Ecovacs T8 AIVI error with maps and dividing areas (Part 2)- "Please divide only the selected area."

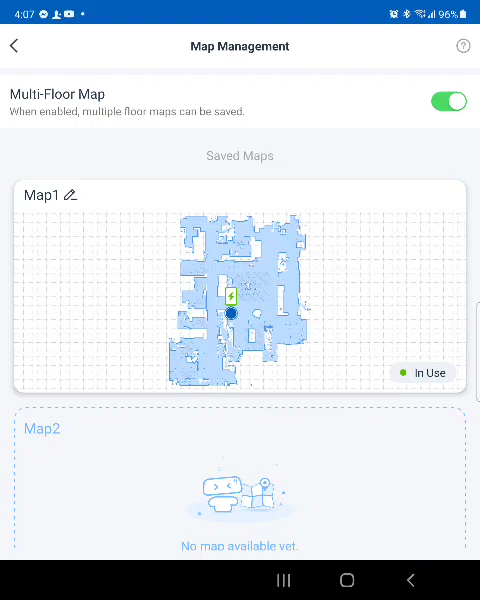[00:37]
map one now let's go divide the area edit areas
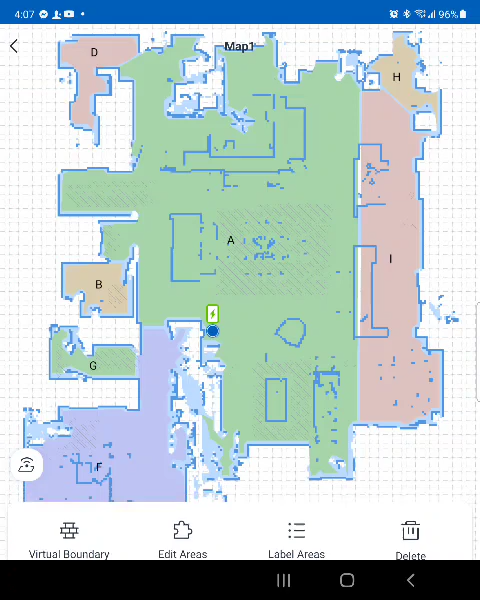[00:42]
I'm going to divide this here and I have here this main portion here I'm going to show you is click
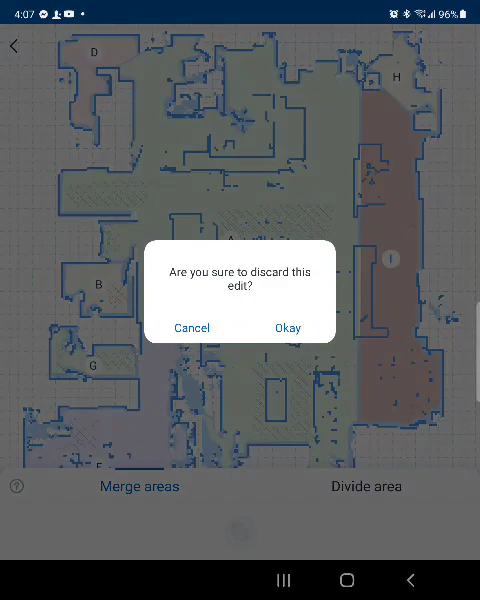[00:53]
divide are you sure you want to discard yes I'm
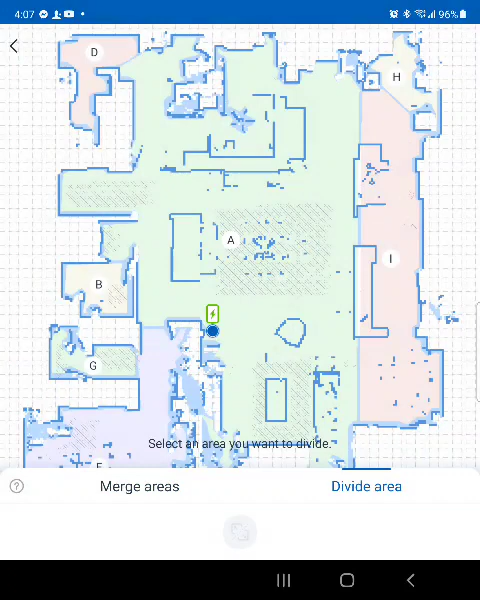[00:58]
going to divide this area here and I'm going to click here and the the area of the kitchen is from here and it goes all the way to here so my deal is dividing this middle section here into one area and as I can see here my balls let's try and
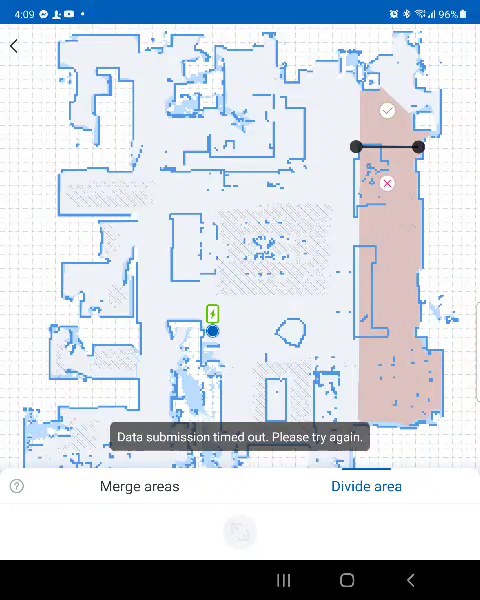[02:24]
inside as you can see nothing happens I'm going to divide this outside area here let's try this so data division timeout please select on a dividing area I'm going to go a little more click here nothing click outside nothing nothing nothing nothing nothing works try this way nothing
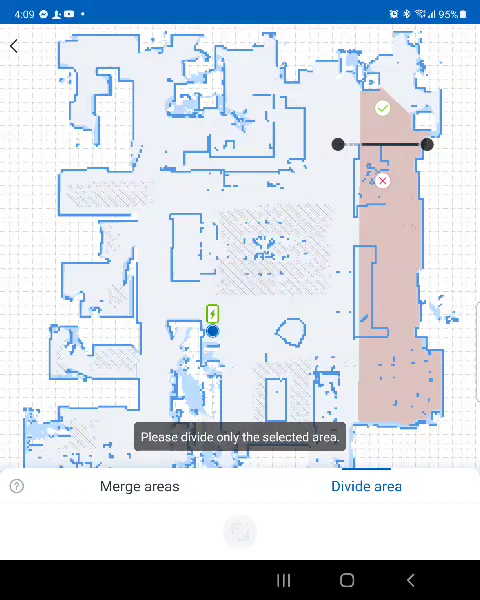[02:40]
works no matter what I do nothing works so the problem is not my map I don't think this map is already created three times and it still does not work trying to divide this other area here this here is a bedroom so let's divide this area here let's go into I got to do I want to divide just this part here but obviously it won't go so I have to divide the whole outside area this green
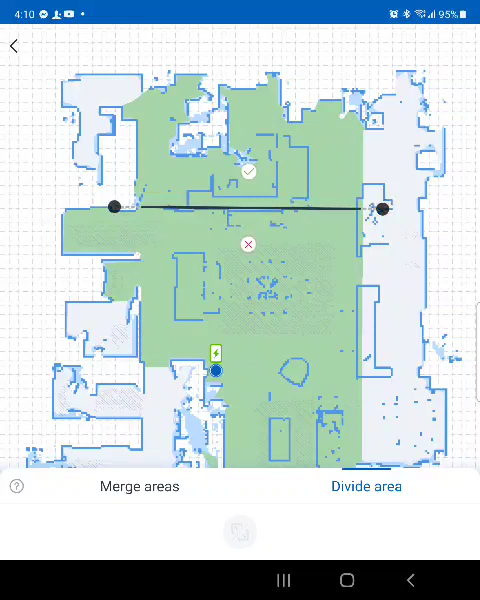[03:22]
here to divide it first steel does not go nothing that's horizontal over horizontal would work I try this way doesn't work let me try vertical now because I understand that if you started with a vertical division and then may work as continue vertical so that's how I got this area here selected in the first place see I don't need that so I'm going to try this one here this way
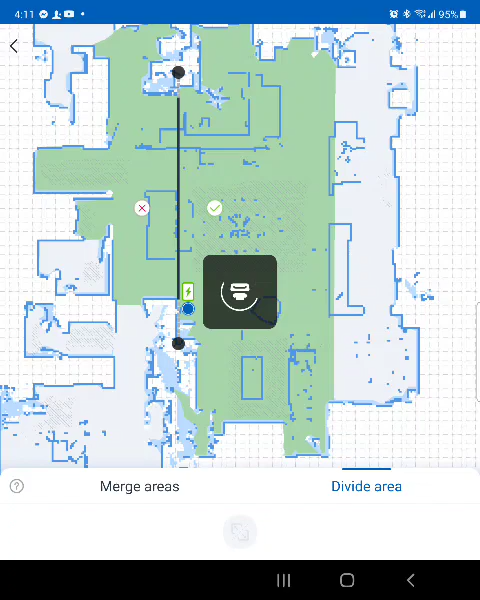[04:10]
nope they're not divided so not even that way it works stride not moving the signal here nothing see how it does not divide so I don't know what's going on but your map sucks you're dividing
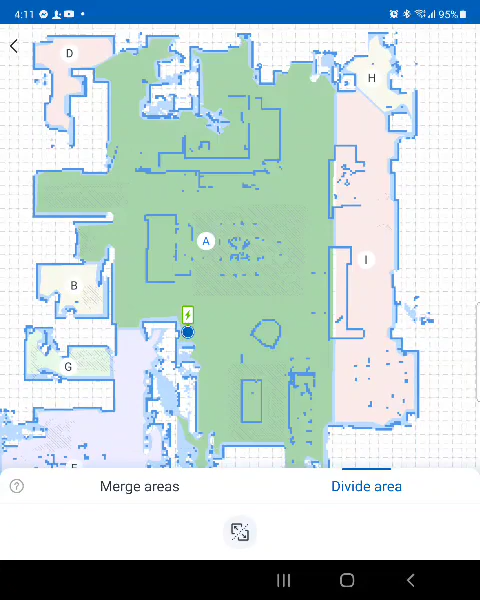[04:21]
areas the merge areas I think it worked at one time but nothing's
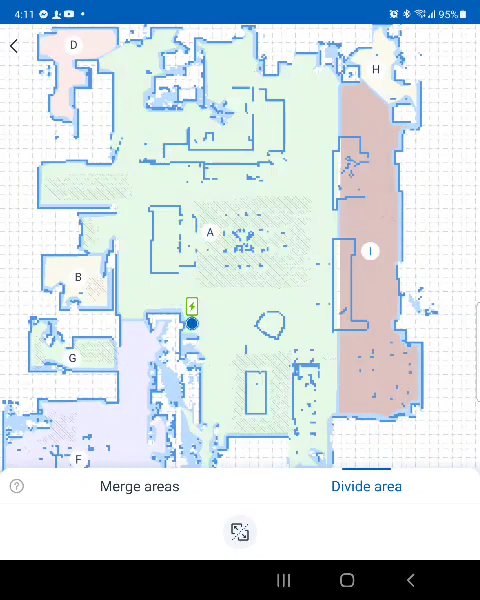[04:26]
working so please work on your map create and this is a brand new app just updated up you